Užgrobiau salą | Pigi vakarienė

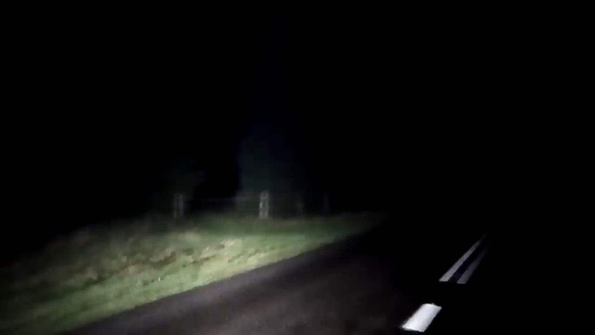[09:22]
Čia toks išlaubau mėlynės uždėtas medelikas. Kažkas yra. Atrodo, šinais tvenkinukas, kiek žiūrėjau žmonėms.